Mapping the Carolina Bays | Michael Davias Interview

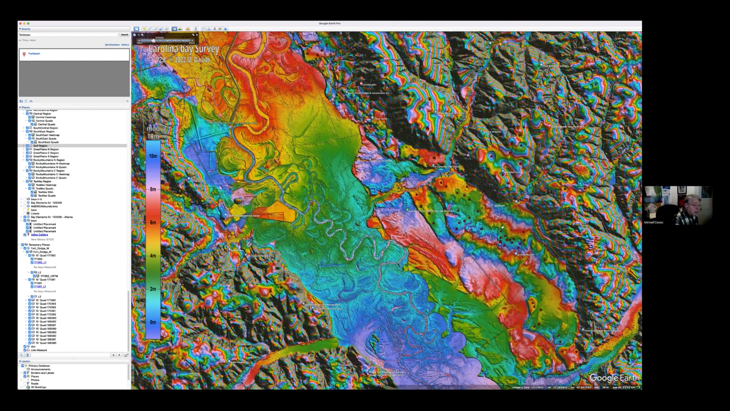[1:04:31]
An awful lot of these have been trenched out. So the water that goes right to the river basin and it floods far more than it did 100 years ago or 200 years ago. That's why we're getting so much flooding because the water's not staying in the basin. It's finding its way out to the other than that. Yeah. It's kind of hard to find them that haven't been trenched. This is one thing I also say about and I've heard this come back at me from some other geologists. These things are so shallow and the rims are so small, so low. The rims are so low. If these actually were holding water and that's how they were formed, why didn't they just simply drain out?
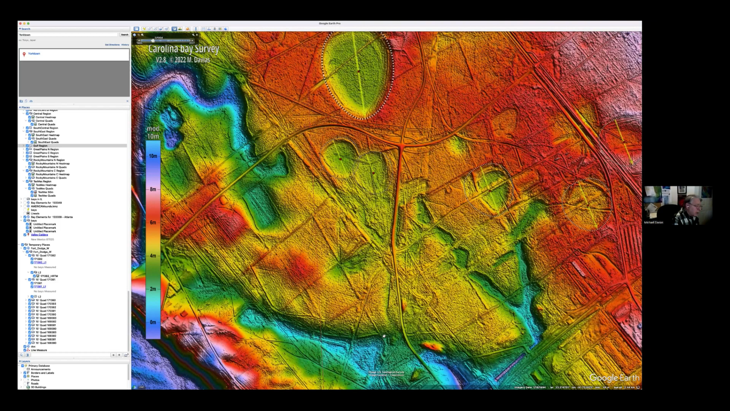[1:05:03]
It only takes about three meters of trench to make them drain out. Why did they all continue to hold water instead of just automatically create their own drainage out to the rivers? It doesn't take much to drain one of these things.